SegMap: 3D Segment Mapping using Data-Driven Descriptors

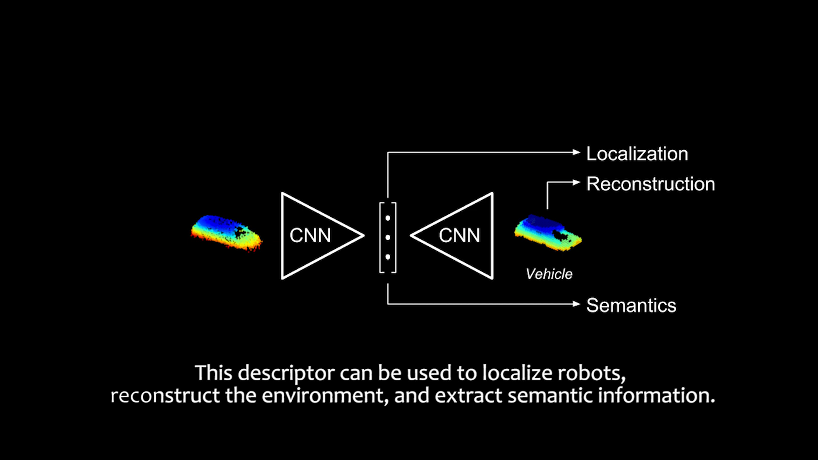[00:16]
reconstruct the environment, and extract semantic information.
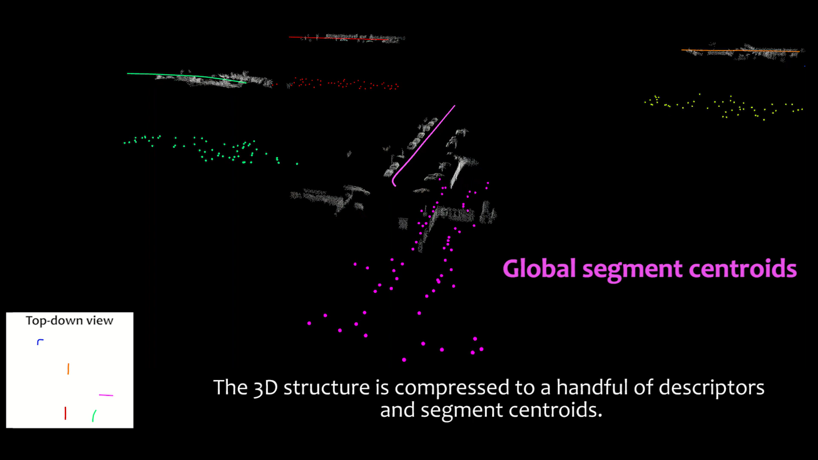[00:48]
The 3D structure is then compressed to a handful of descriptors and segment centroids.
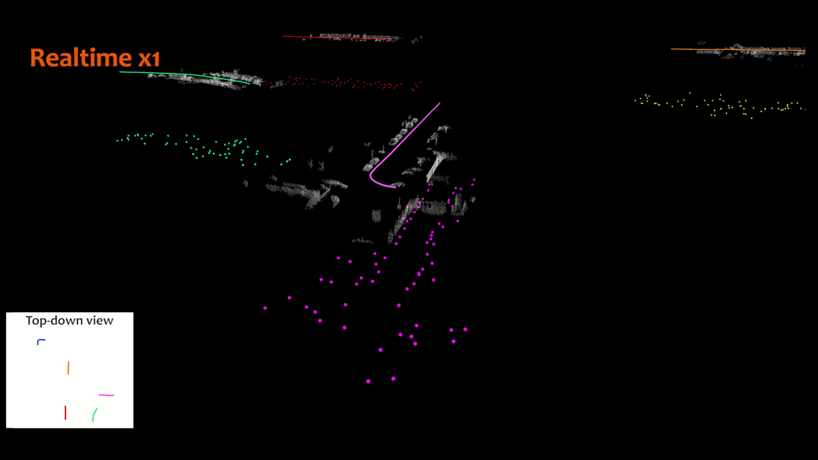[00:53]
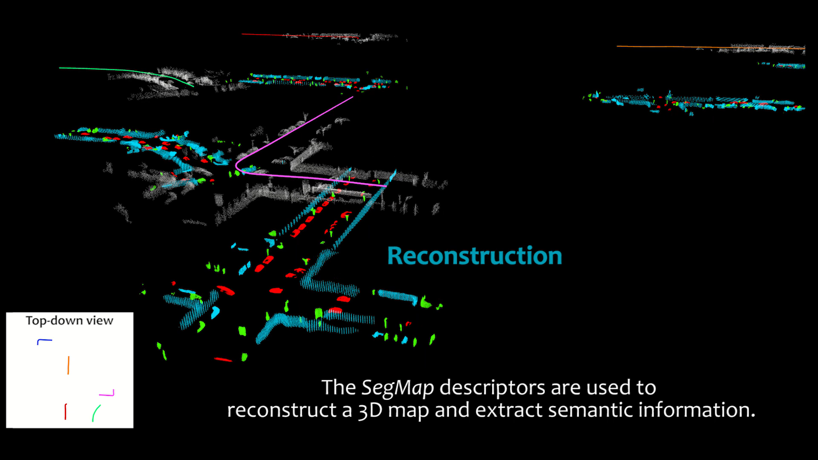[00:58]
The SegMap descriptors are used to reconstruct the 3D map and extract semantic information.
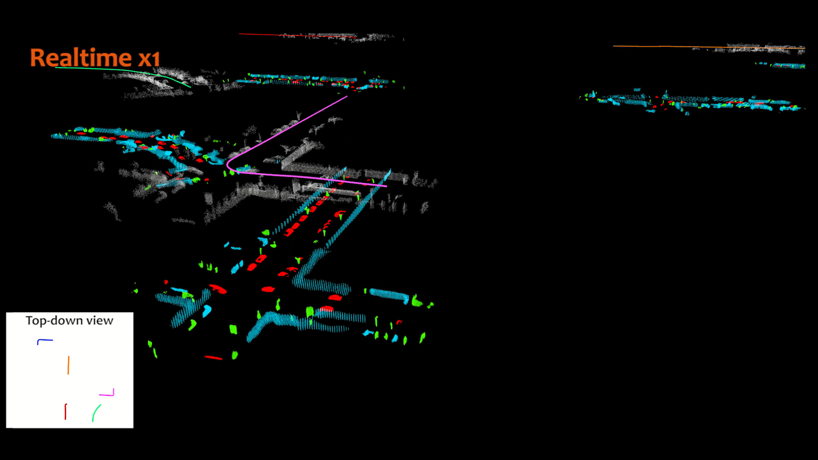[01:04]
We show the vehicles in red, the buildings in blue, and everything else in green.
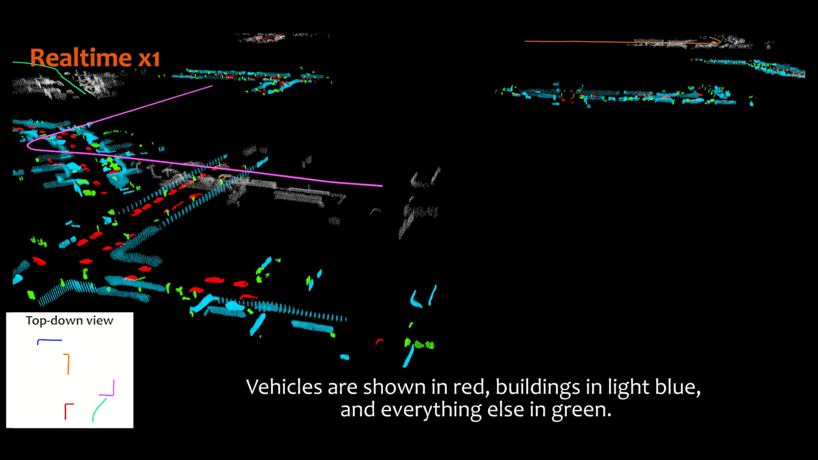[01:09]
Localization is performed by retrieving matching descriptors using KNN, followed by a geometric consistency test.
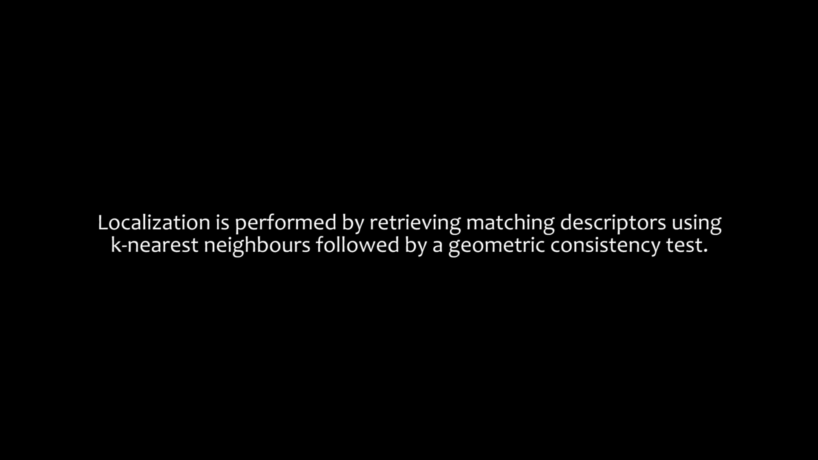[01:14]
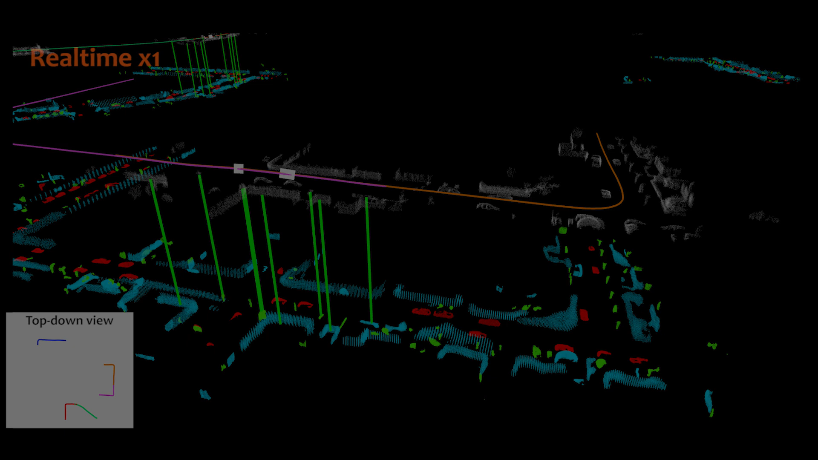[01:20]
Correspondences are shown with green vertical lines when a localization occurs.
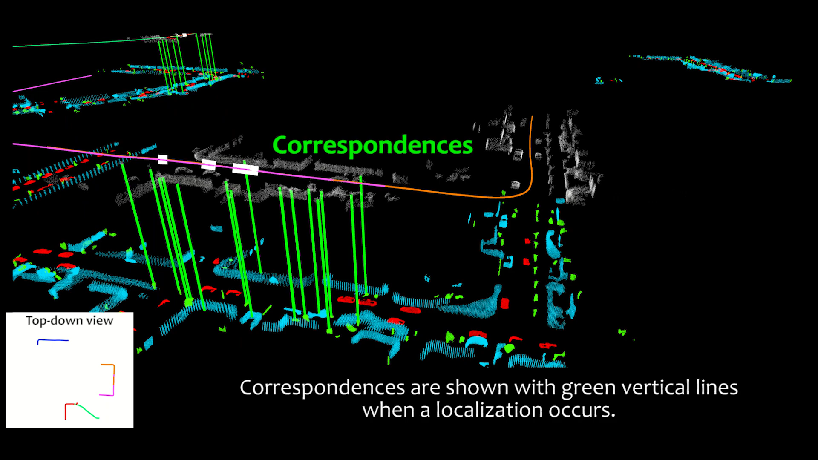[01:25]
Note that vehicle segments are not used for localization since they may be dynamic.
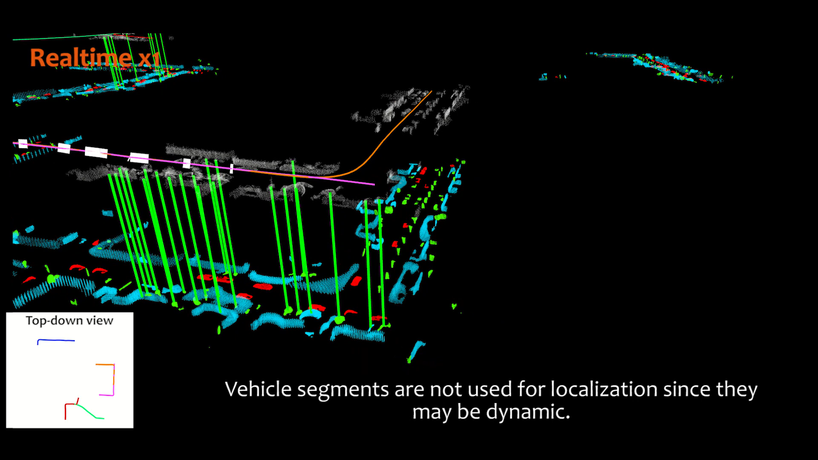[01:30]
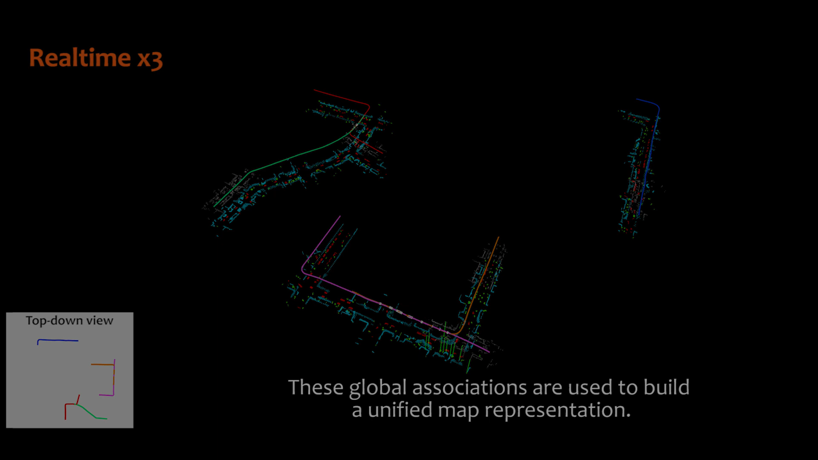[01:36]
These global associations are then used to build a unified representation.
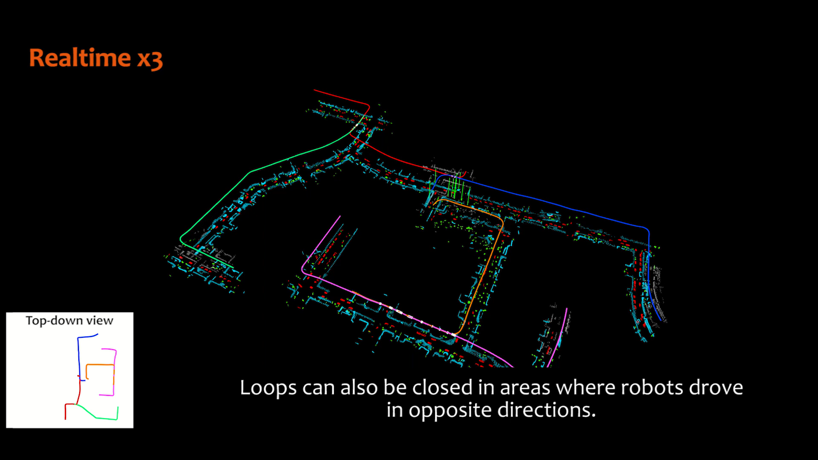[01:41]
Loops can also be closed in areas where robots drove in opposite directions. In this experiment,